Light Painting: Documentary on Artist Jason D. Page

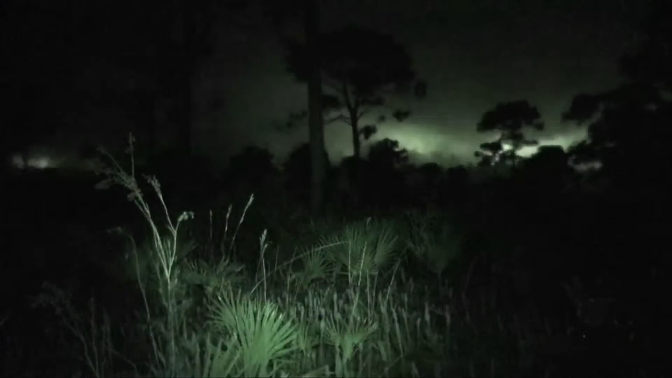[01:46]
and I work out in the middle of the woods at night, and instead of finding fear there, I find it a place of inspiration and beauty.